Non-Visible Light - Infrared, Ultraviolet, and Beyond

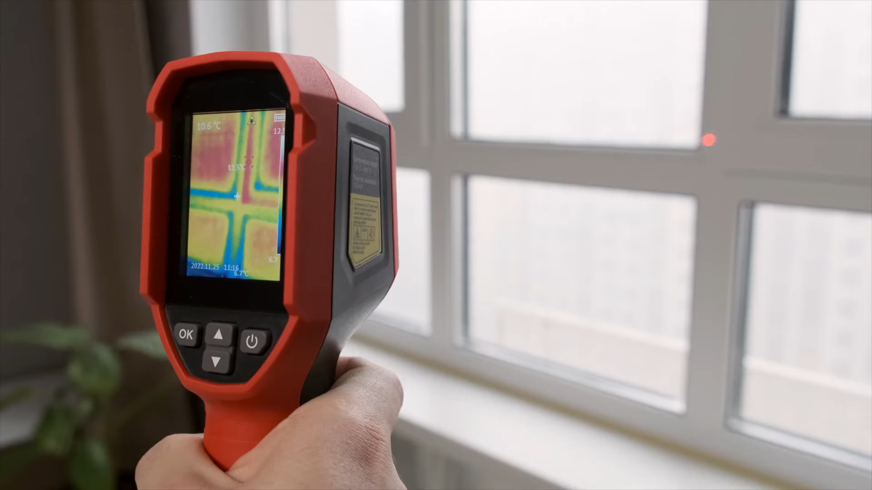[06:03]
For example, thermal cameras allow us to see with very little visible light. Instead of relying on visible light, these cameras sense heat being emitted by any people, animals, or objects around.